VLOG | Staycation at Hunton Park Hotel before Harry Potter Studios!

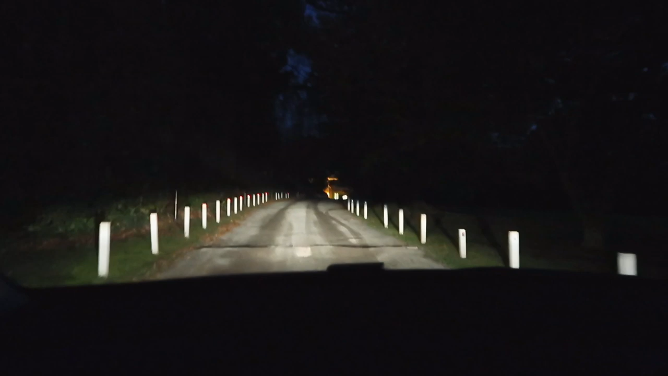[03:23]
but it feels like the middle of the night it's so dark and there's like no oh it looks very grand doesn't it very fancy um we still haven't actually told you the name yet because we can't remember it it's mercurie north something north watton or watton oh it's up i
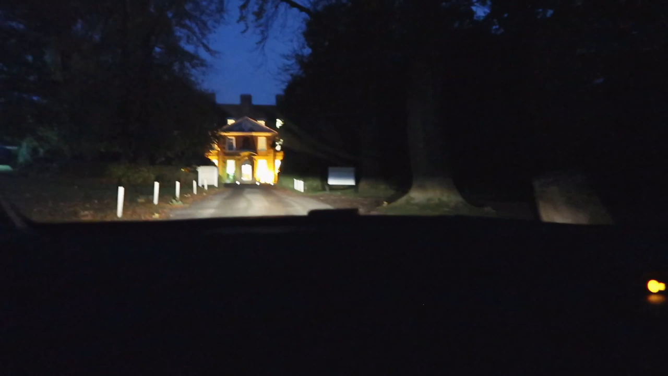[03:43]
think so yeah i mean it's so dark i can't make it out grandma oh wow this is like what's up it's like hogwarts mancock to the left to the left